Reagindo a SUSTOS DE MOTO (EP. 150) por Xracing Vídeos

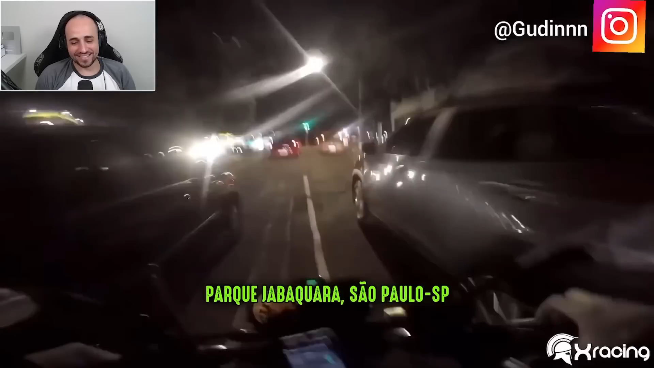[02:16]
Parque Zabaquara, São Paulo. O garotinho vai a um milhão aí no meio do corredor, né? Que porra!